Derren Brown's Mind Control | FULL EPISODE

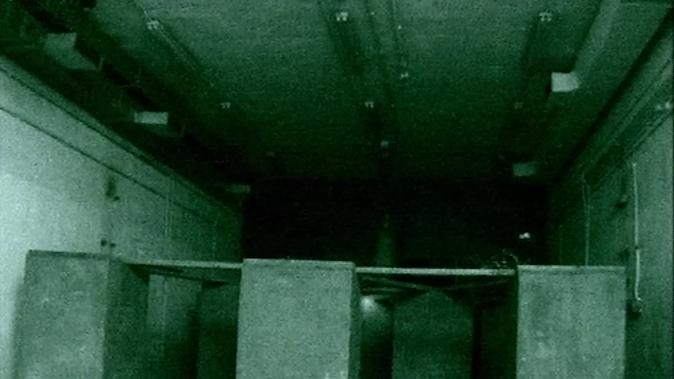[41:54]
Correct. That's three cameras that are fixed along this course, and the fourth one is a remote camera.